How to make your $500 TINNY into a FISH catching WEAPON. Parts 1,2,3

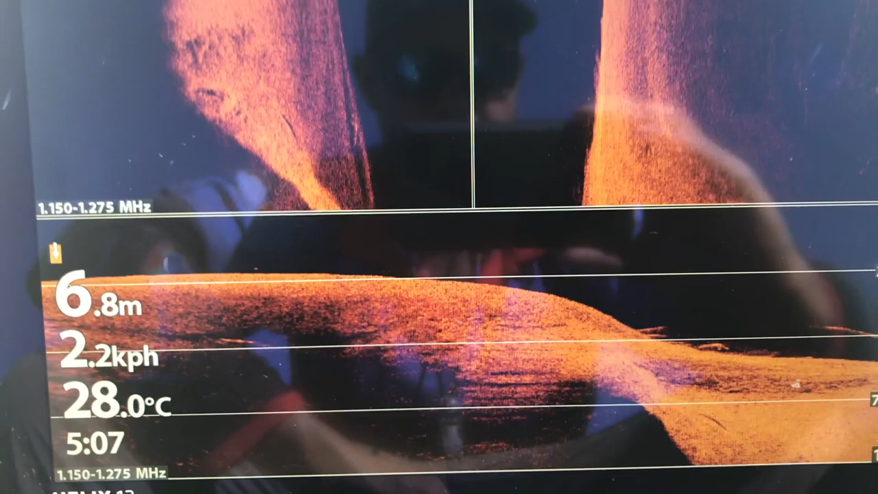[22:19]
On screen: depth 6.8 m, water 28.0°C, speed 2.2 km/h
You can see down here, this little drop off, couple of nice bass sitting there.
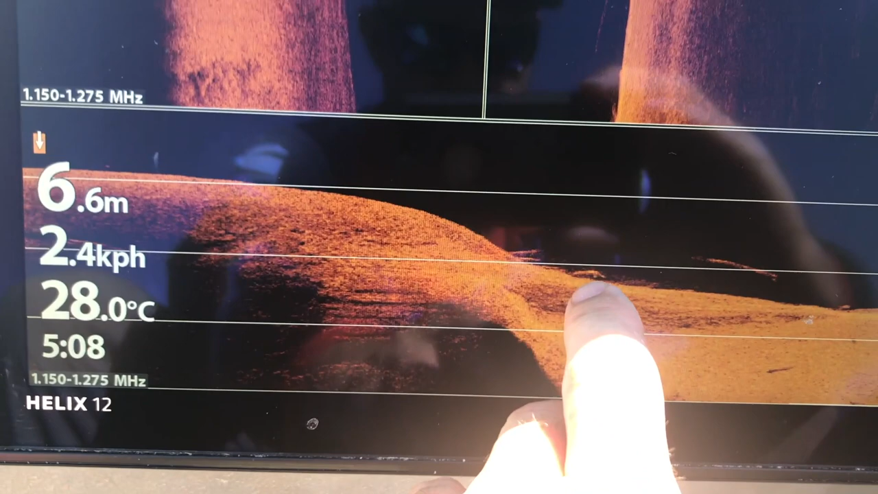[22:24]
On screen: depth 6.6 m, water 28.0°C
That one didn't come up real well, but he's a good fish, another barra.
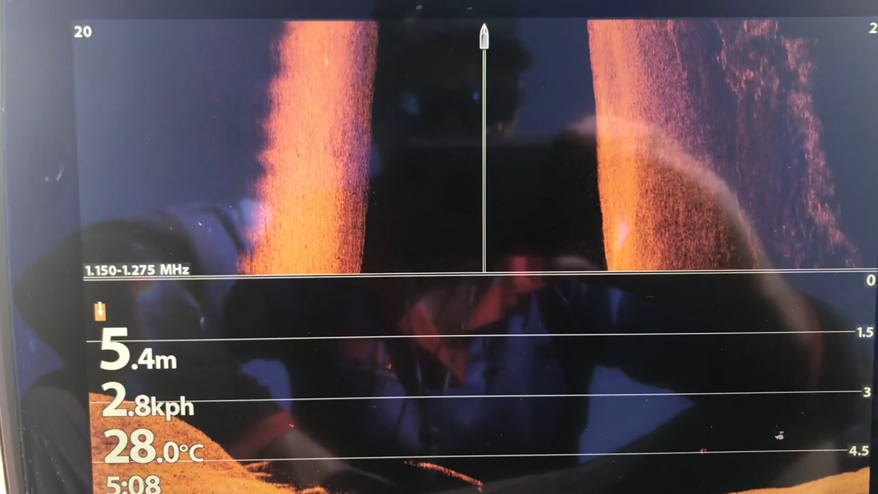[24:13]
On screen: depth 5.4 m, water 28.0°C
I still got the motor down, so that left hand side is not reading very well.
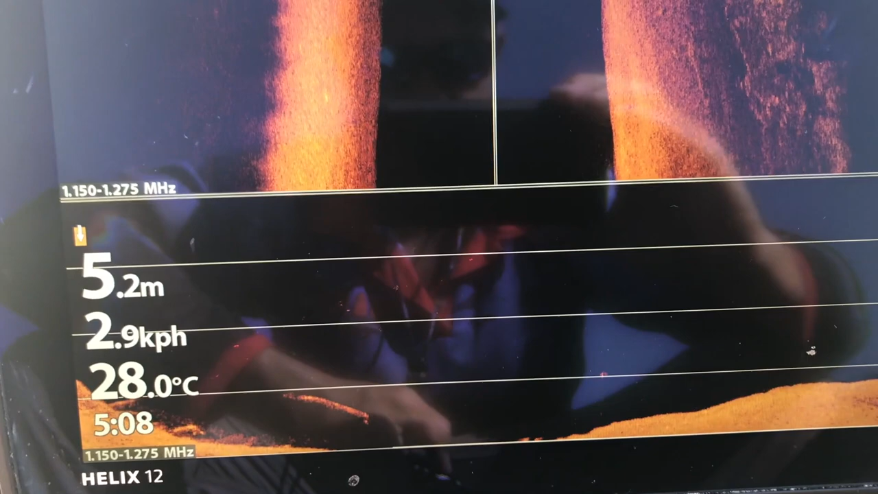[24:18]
On screen: depth 5.2 m, water 28.0°C, speed 2.9 km/h
See those barra sitting on that drop off there. It's exactly what we're looking for when we go out.
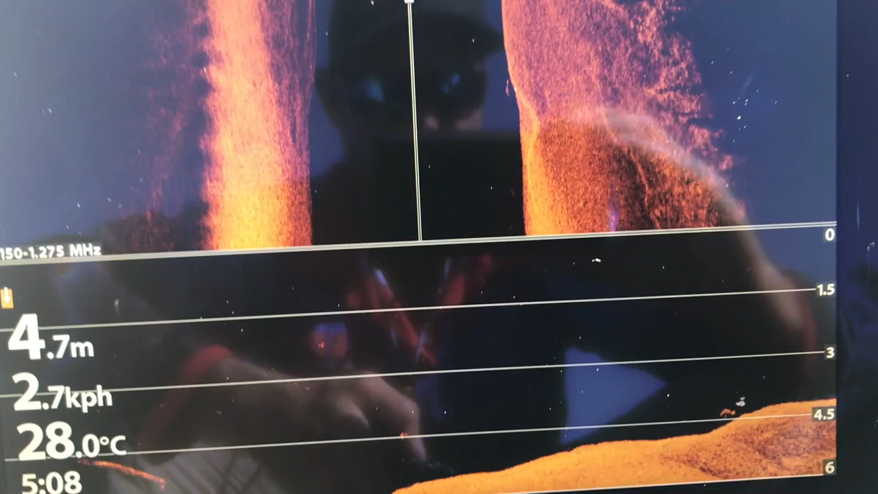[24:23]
On screen: depth 4.7 m, water 28.0°C
Oh, it's another barra coming through there. You can sort of see him on the side imaging there a little bit as well, which means he's off to the right hand side a little bit.
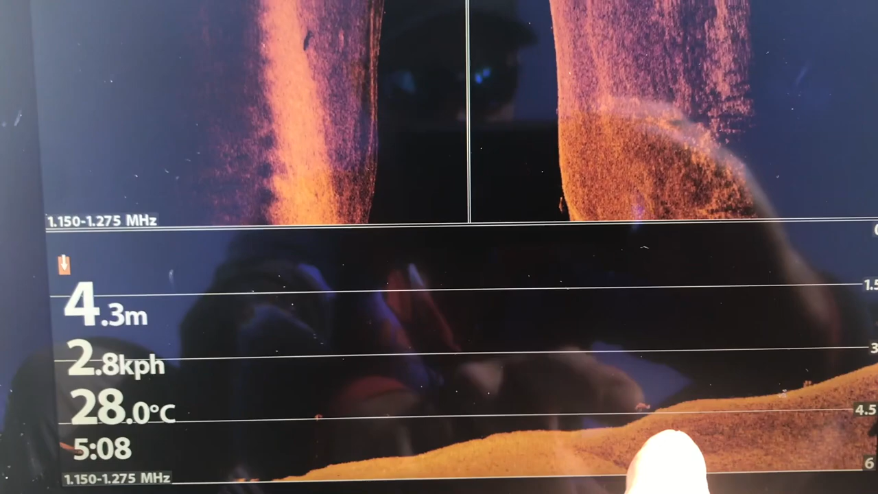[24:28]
On screen: depth 4.3 m, water 28.0°C, speed 2.8 km/h
Oh, there's another one on the left there.
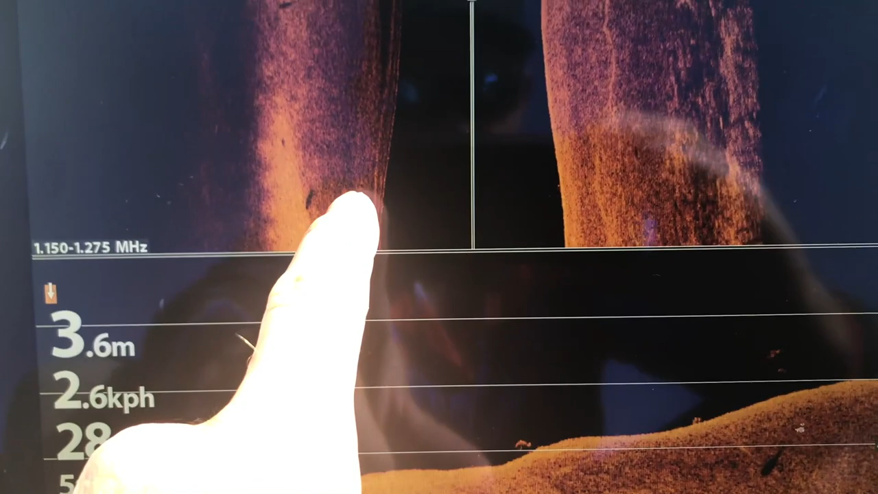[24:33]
On screen: depth 3.6 m
There's a few more.
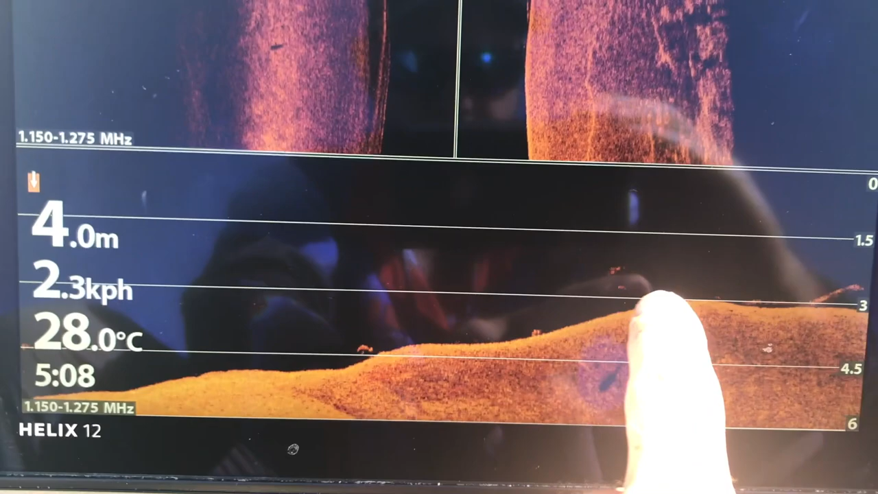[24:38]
On screen: depth 4.0 m, water 28.0°C, speed 2.3 km/h
Oh, it's another good one up on top of there.
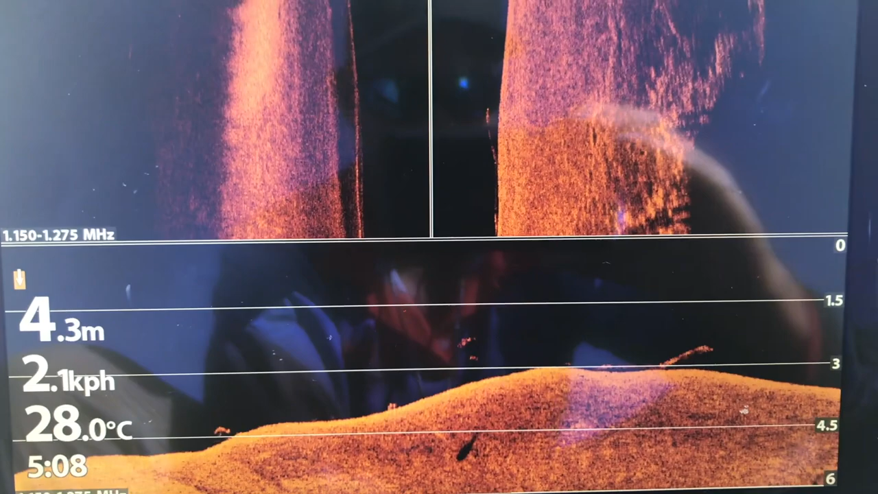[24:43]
On screen: depth 4.3 m, water 28.0°C
And settings aren't too much far from,
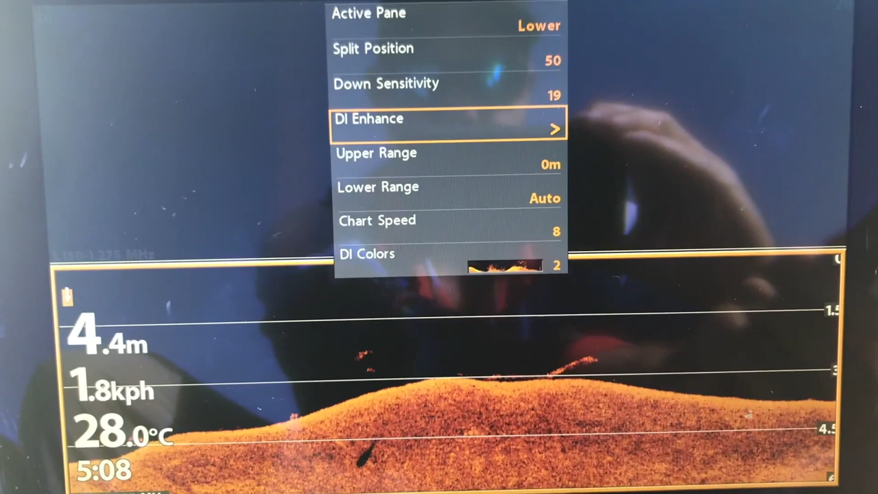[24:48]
On screen: depth 4.4 m, water 28.0°C
well, probably a little bit from how they come out of the box.
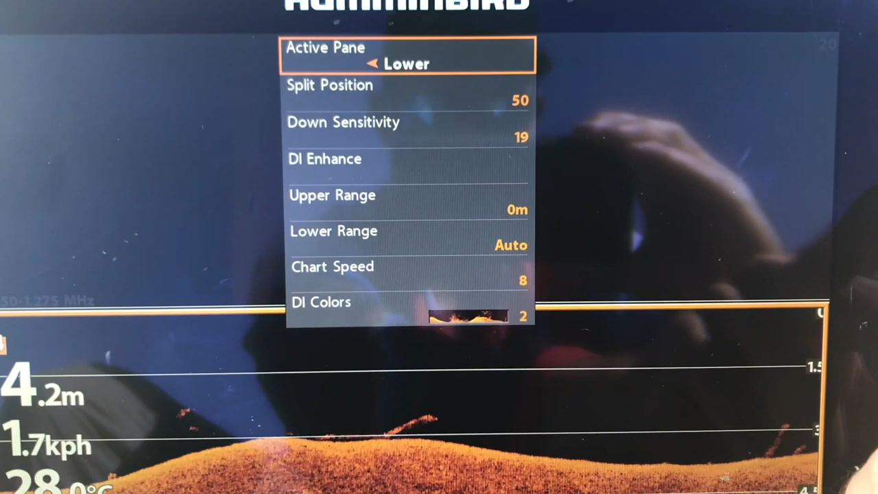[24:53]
On screen: depth 4.2 m, speed 1.7 km/h
So that's on, that's side imaging up the top.
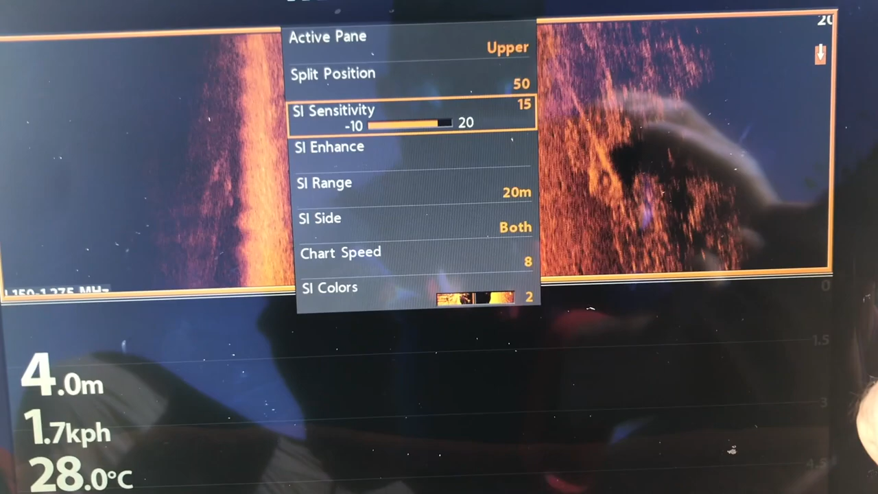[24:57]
On screen: water 28.0°C, speed 1.7 km/h
Go down to enhance. This is a Gen 2 as well. So we've got 15 sensitivity, 9 contrast for the